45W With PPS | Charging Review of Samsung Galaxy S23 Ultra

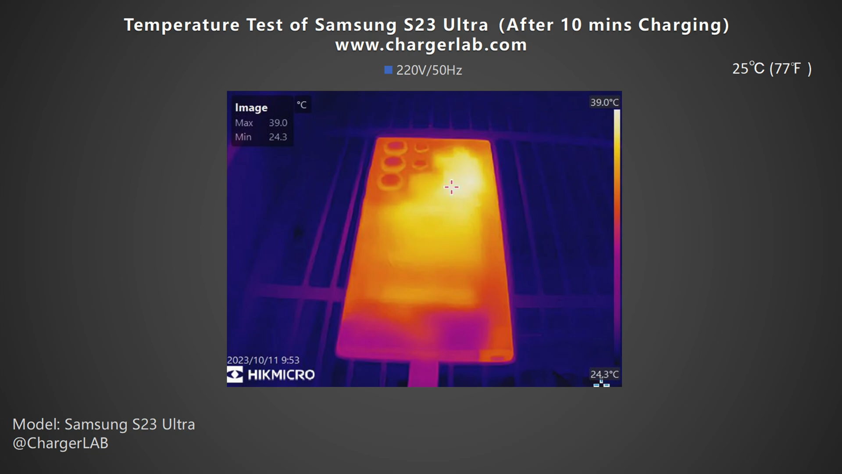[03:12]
On screen: max 39.0°C, min 24.3°C, scale top 39.0°C, scale bottom 24.3°C
After 10 minutes of charging, the highest temperature on the front is 37.3ºC. And the back is higher, reaching 39ºC. At this time, the peak power dropped from 46W to 36W. After 20 minutes, the highest temperature on the front slightly increased to 38.6ºC. The back is 39.5ºC. At this time, the phone is still fast charging and the power is about 36W. After 30 minutes, the highest temperature on the front slightly dropped to 38.4ºC.
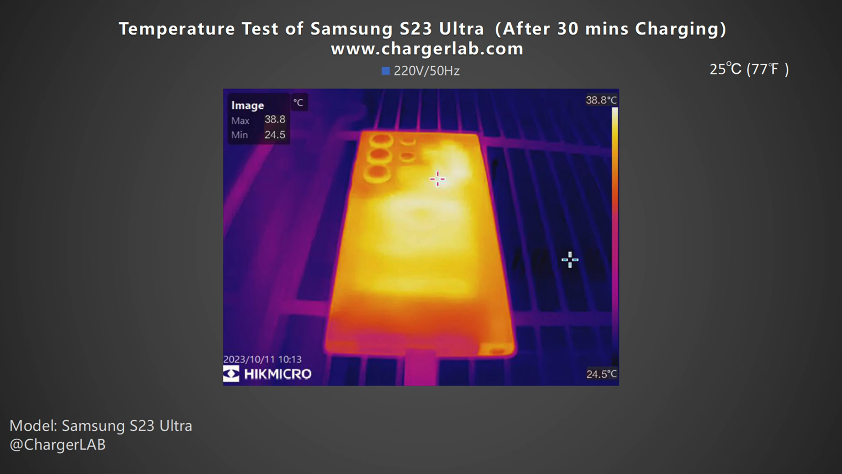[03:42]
On screen: max 38.8°C, min 24.5°C, scale top 38.8°C, scale bottom 24.5°C
The back is 38.8ºC. At this time, the power has dropped to about 23W. Plotting the data into a bar chart, the overall temperature is slightly higher than your body temperature.